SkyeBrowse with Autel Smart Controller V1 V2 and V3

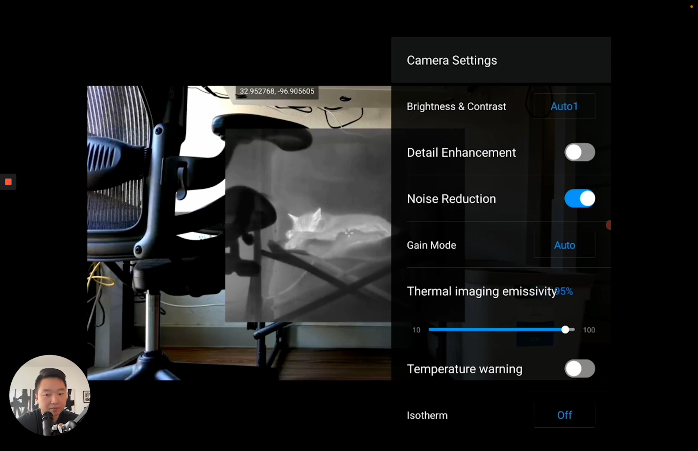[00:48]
Now back into the Autel Smart Controller app. We're going to go into the camera setting.
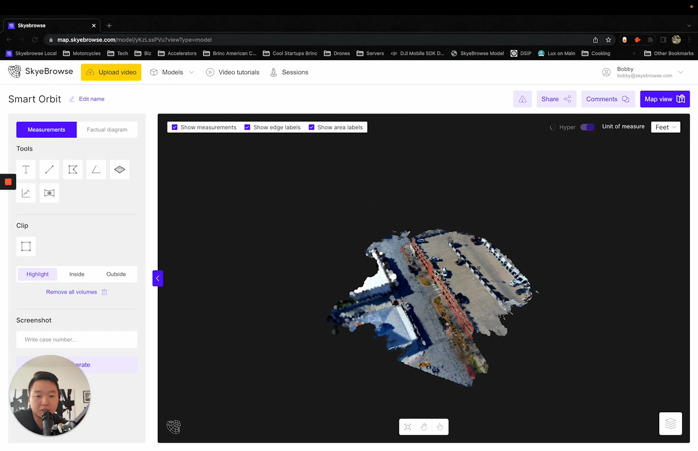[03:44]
It's a pretty good looking 3D model altogether. You've got the parking garage right here. You've got all the measurements anchored down to a centimeter.
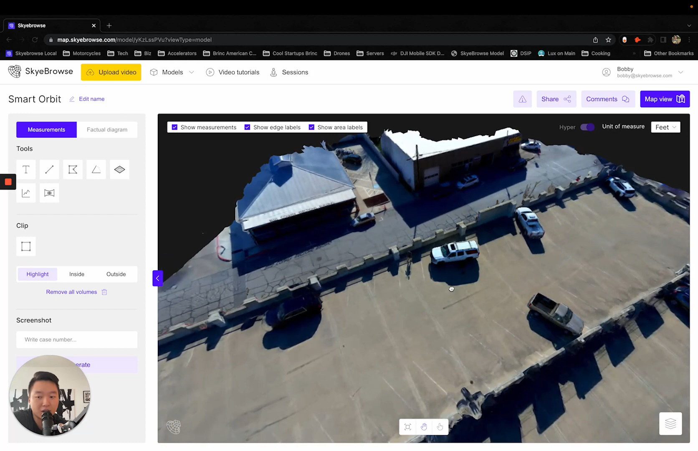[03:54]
Every single tool within the skybrow's dashboard is still good to go. And you'll see that there you go. There you have it.
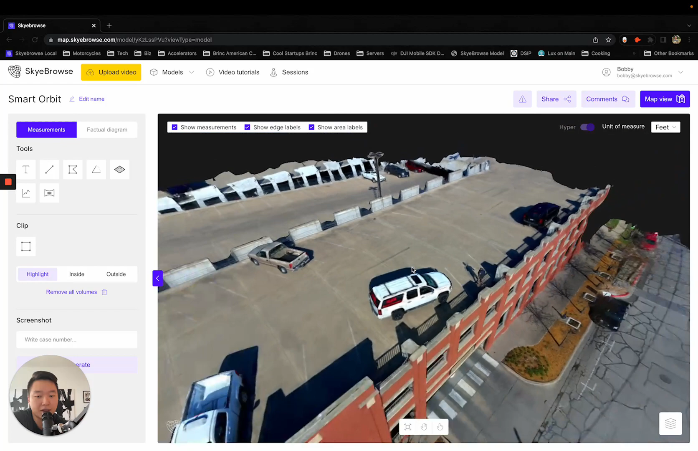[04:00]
A 3D model generated with the Autel smart controller. Finally. Yep. So now all of our Autel enterprise drone pilots